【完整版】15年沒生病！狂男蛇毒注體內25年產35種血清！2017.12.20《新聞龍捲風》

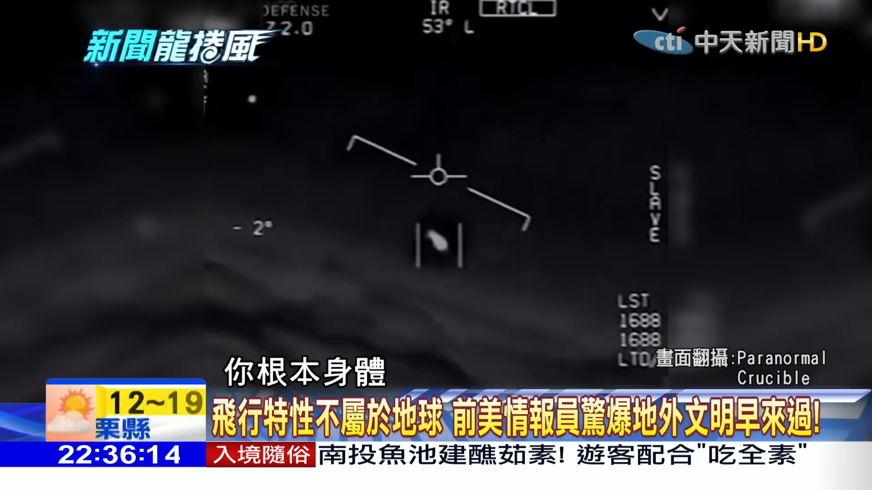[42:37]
體承受不了這種東西所以這種飛行特性完全不可能是地球的航空技然後到底是什麼所以這個計畫負責人說他認為其實這個就是外星人早就來到地球一個最佳的證明實際上我們之前也講過2004年結果美軍飛行員直接就追著追著不明飛行物體
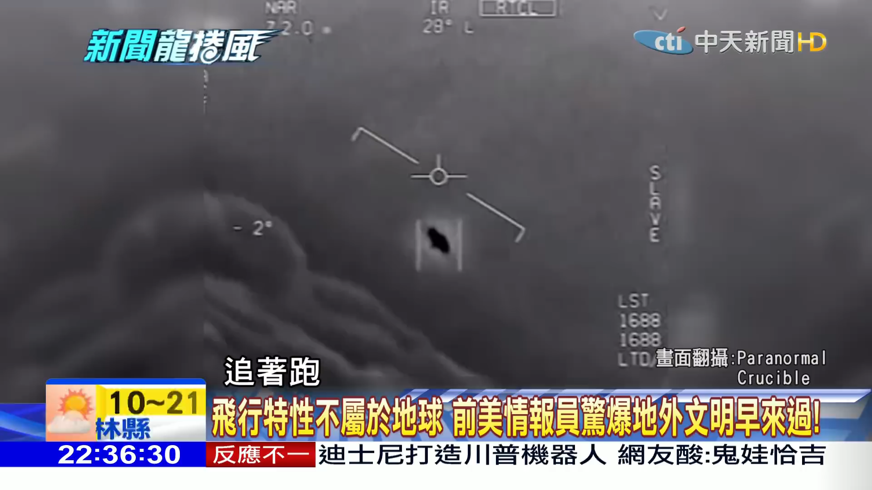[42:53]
追著跑你在這影像當中就這樣的畫面你完全沒有辦法跟上而且對方的移動方式完全超乎他們的講價所以他們都堅持認為說你每年才花2200萬美金這個算很便宜了你說經費少是